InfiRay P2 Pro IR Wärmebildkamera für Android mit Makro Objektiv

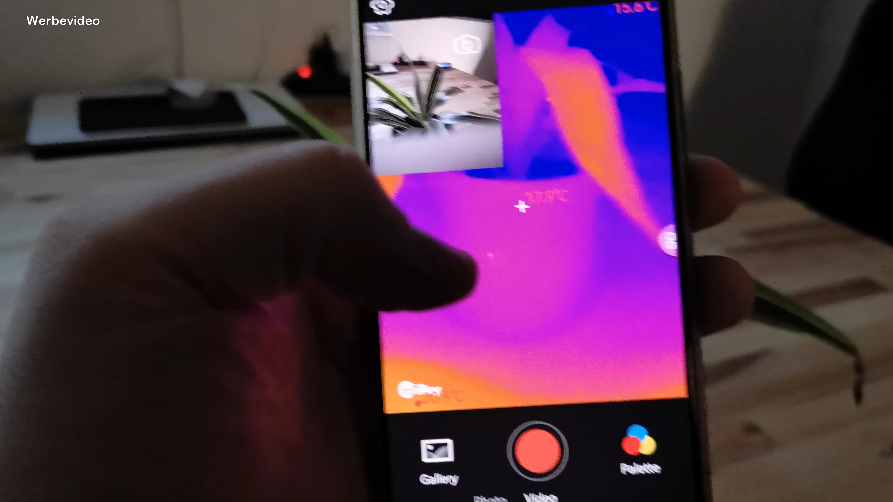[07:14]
Vielleicht erkennt man das auf dem Thermalbild gar nicht. Und dann kann man das, wie gesagt, hier prima dazuschalten.
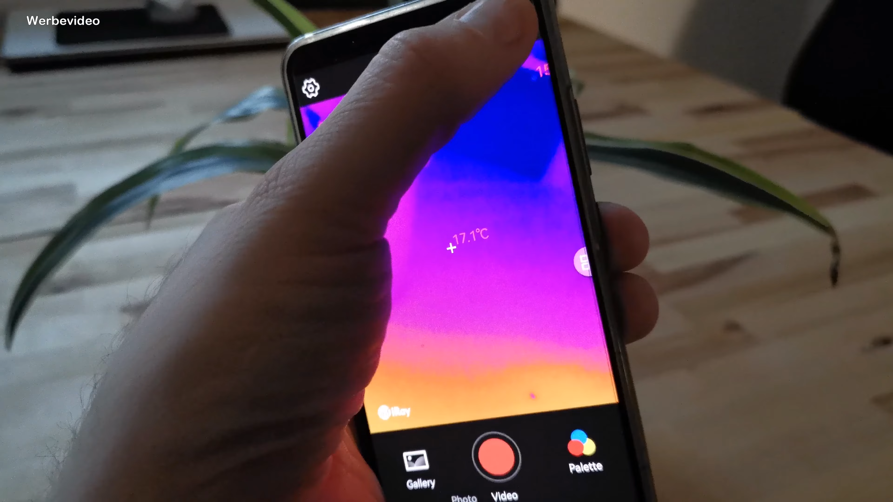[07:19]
On screen: spot 17.1°C
Ihr könnt eine Kalibrierung vornehmen. Dann rabbelt er sich nochmal neu und kalibriert das alles nochmal neu,
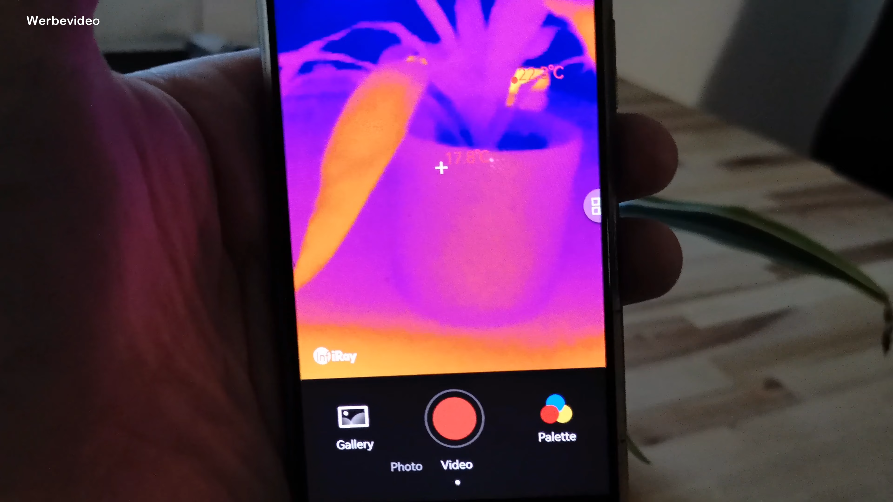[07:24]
On screen: spot 17.8°C
sodass ihr hier bessere Werte anzeigen könnt.
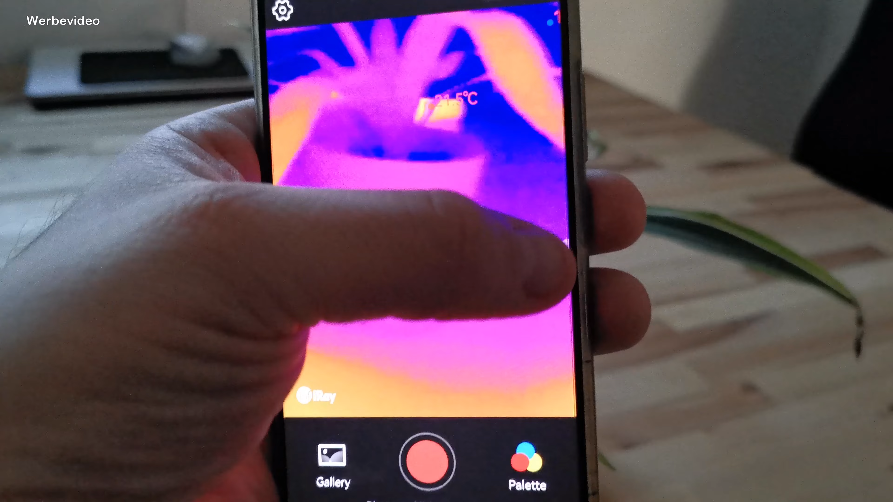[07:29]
Und ihr habt hier die Möglichkeit, in diesem Nebenmenü eben hier noch verschiedene Einstellungen vorzunehmen.
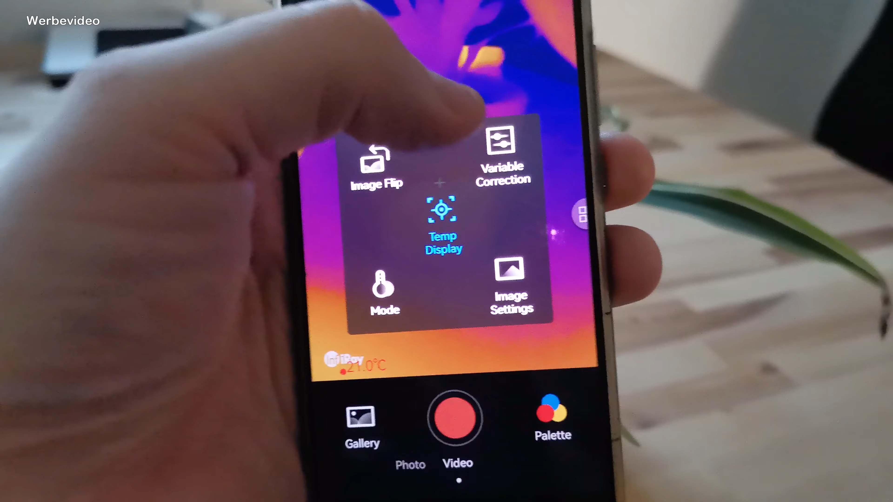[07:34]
Zum Beispiel könnt ihr hier sagen, was ihr für Oberfläche abscannen möchtet.
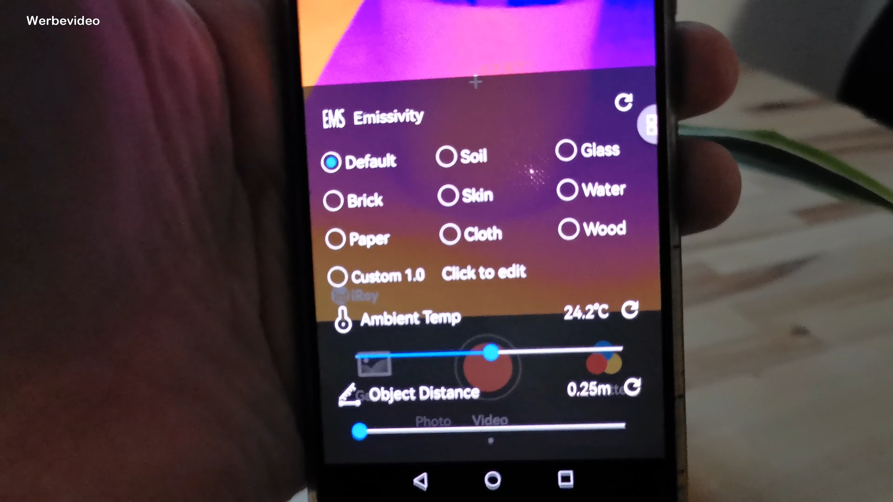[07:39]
Also zum Beispiel Glas oder Holz oder sonst irgendetwas,
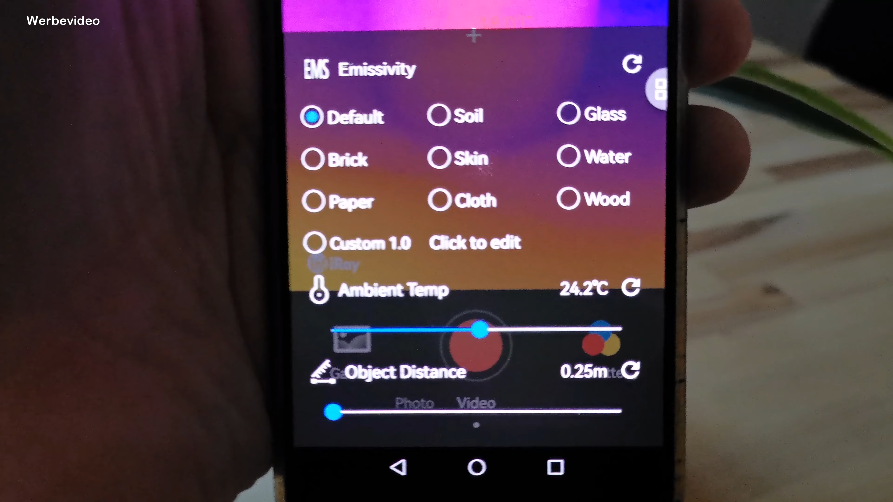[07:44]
wie die Umgebungstemperatur ist und wie weit ihr vom Objekt entfernt seid.
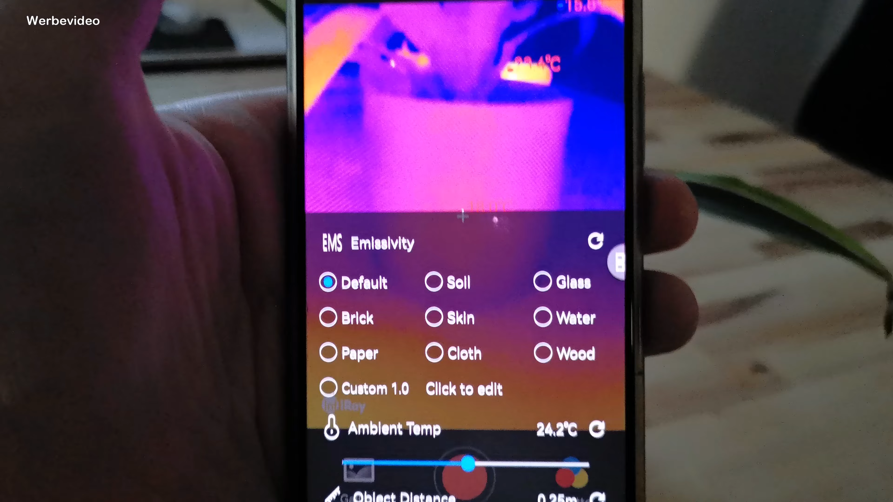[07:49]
Und dann bekommt ihr wirklich haarkleine Werte angezeigt, wirklich extrem genau.
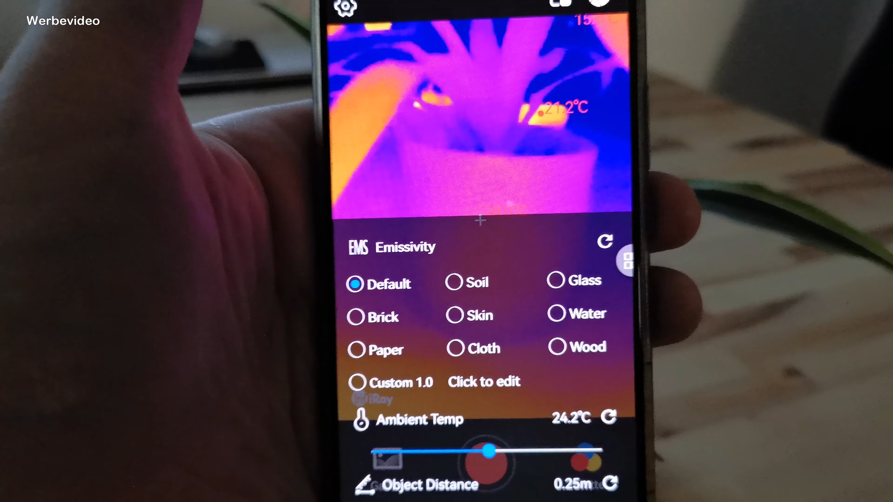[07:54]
Und so könnt ihr das dann noch besser auswerten, wenn irgendwo ein Temperaturunterschied besteht.
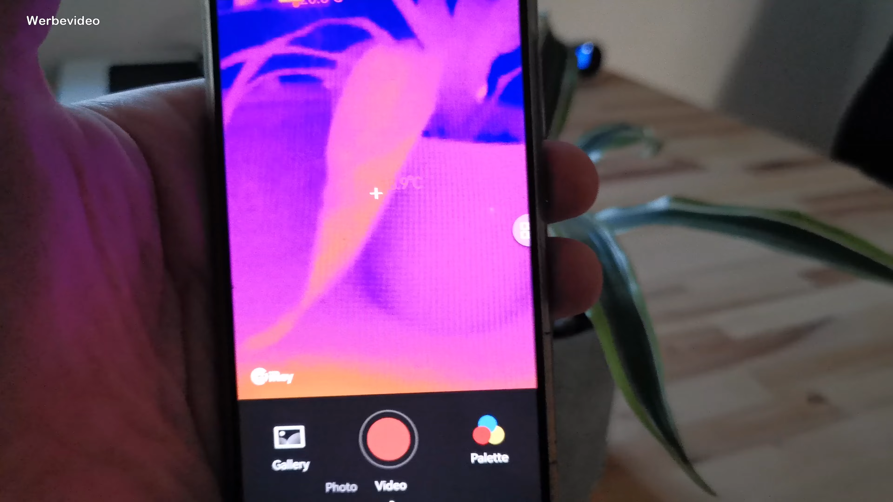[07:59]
Ihr könnt euch einen Alarm geben lassen, wenn irgendwie ein,
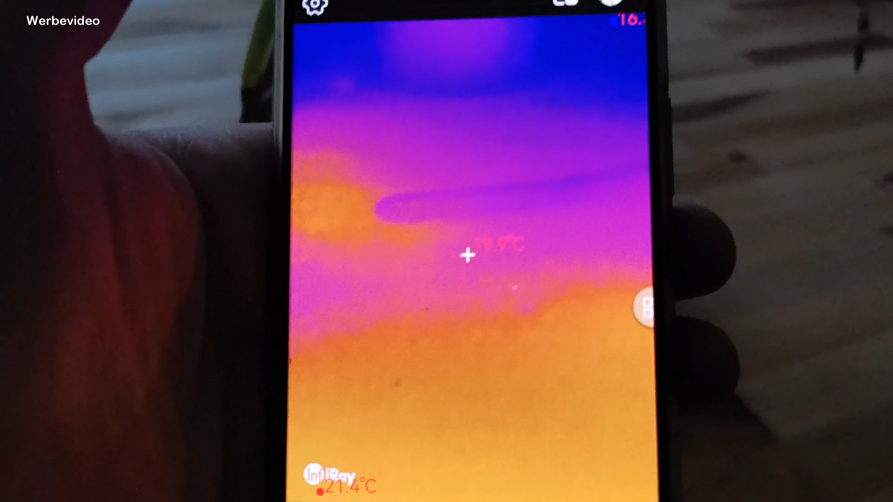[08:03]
was weiß ich, irgendwie was zu heiß läuft oder sowas, was ihr ständig beobachtet, dann kann ein Alarm ausgegeben werden.
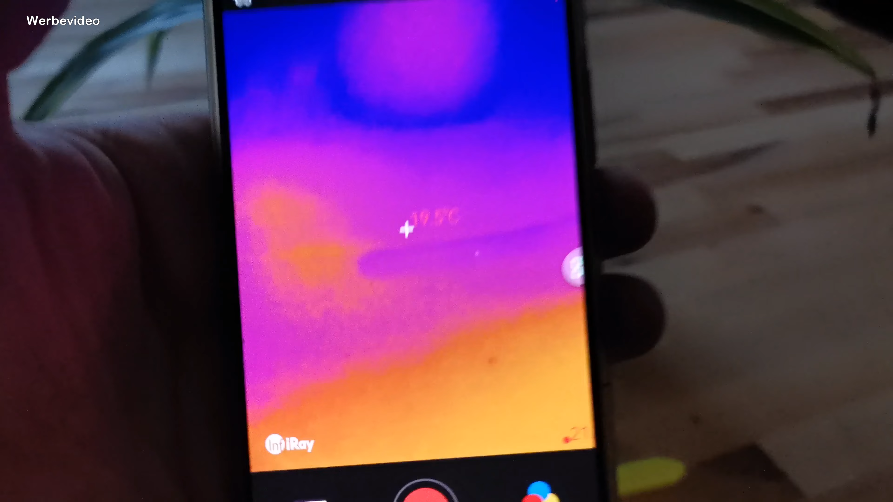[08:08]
Ihr seht,
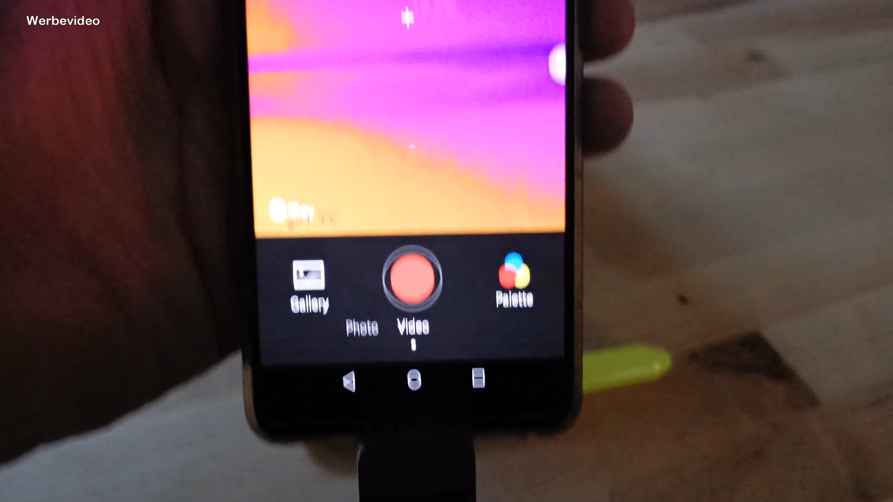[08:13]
ich habe jetzt hier so einen Stift auf den Tisch gelegt und wenn ich den jetzt einmal hier abscanne und ganz nah dran gehe, dann seht ihr, dass das Ganze so ein bisschen unscharf ist.
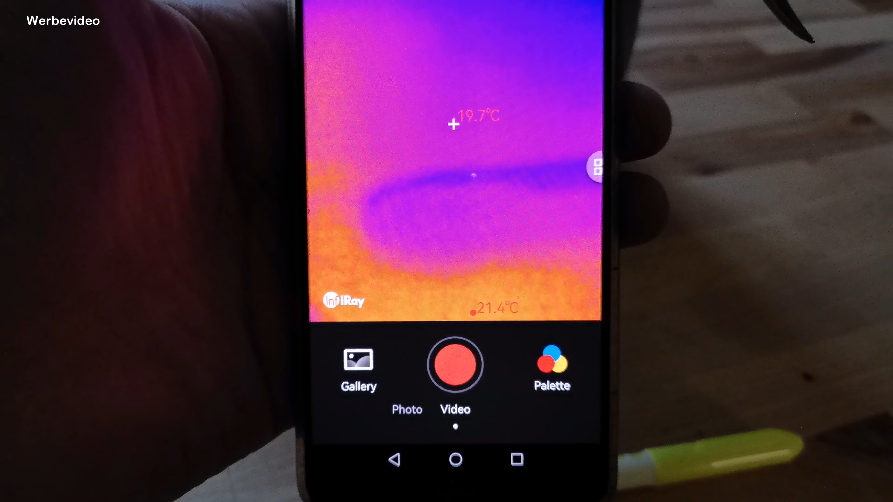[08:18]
On screen: spot 19.7°C
Dafür haben wir die Makro-Linse.
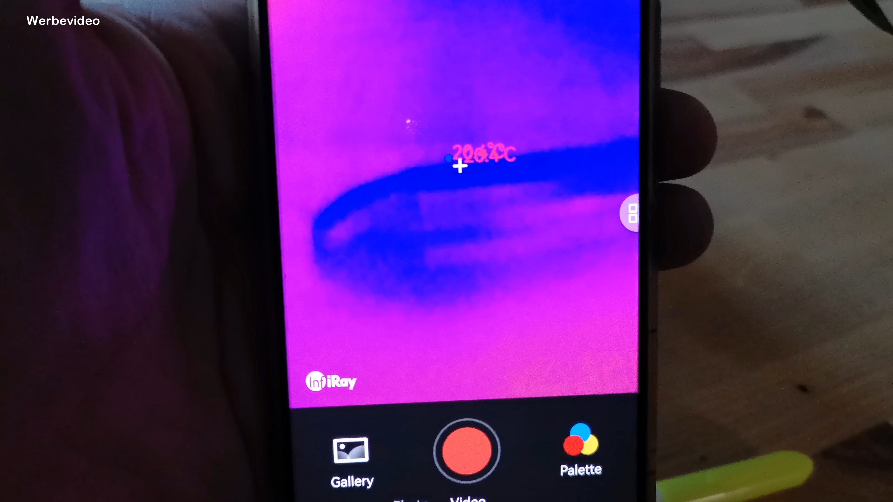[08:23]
Hier habe ich jetzt einmal drauf gesteckt und ihr seht, wie nah ich an das Objekt jetzt rangehen kann. Ist jetzt natürlich ein bisschen uninteressant.
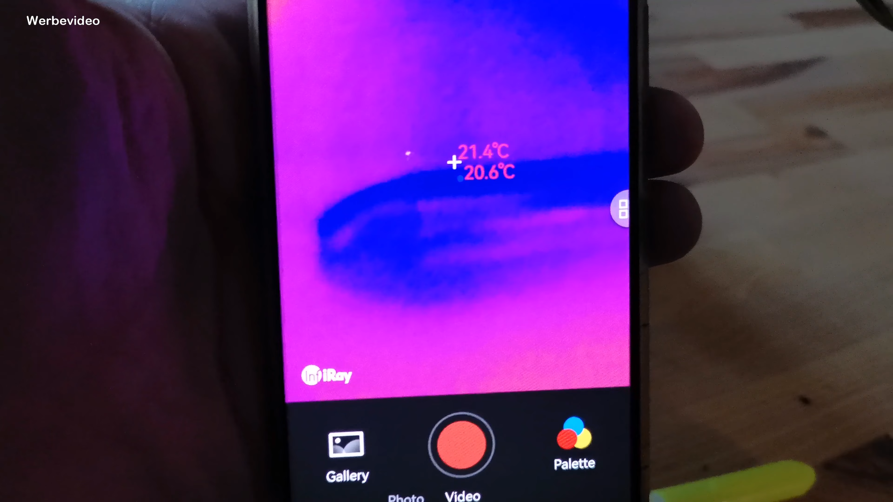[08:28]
Ist ja letztendlich kalt das Ganze. Aber ihr seht, ich kann im Makro-Bereich wirklich deutlich besser auflösen.
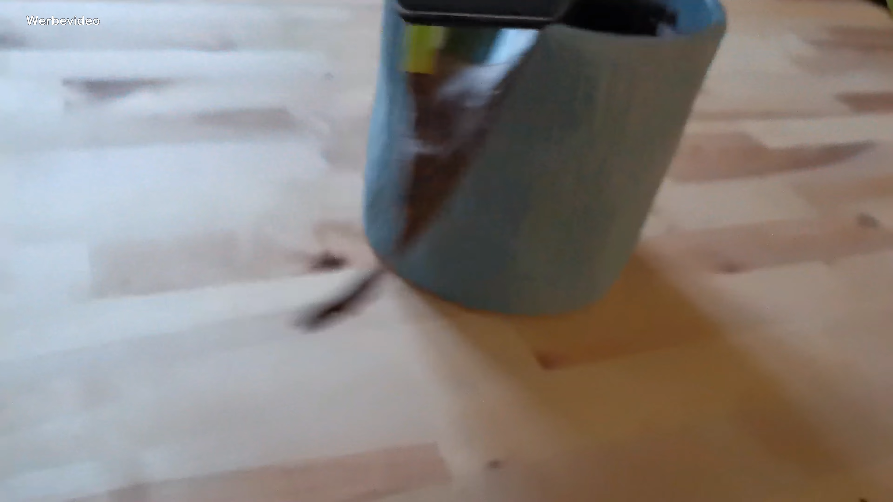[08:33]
So,
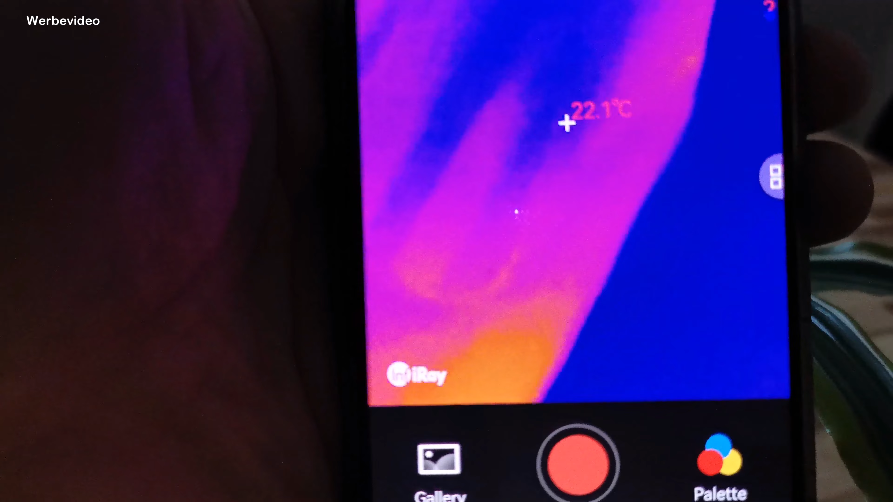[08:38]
On screen: spot 22.1°C
jetzt bin ich hier mal direkt an diesem Blumenblatt dran und dann könnt ihr wirklich verschiedene Unterschiede dann auch sehen.
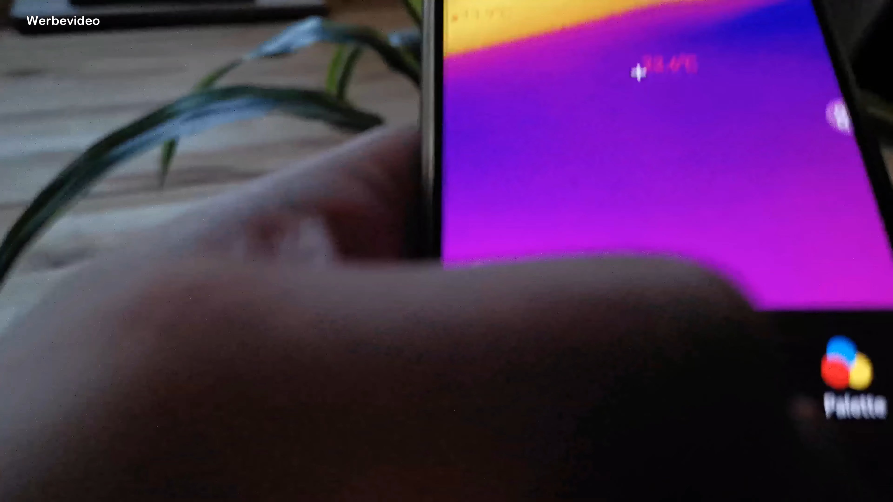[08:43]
Ihr habt die Möglichkeit, das Ganze hier nochmal umzustellen in verschiedene Bereiche.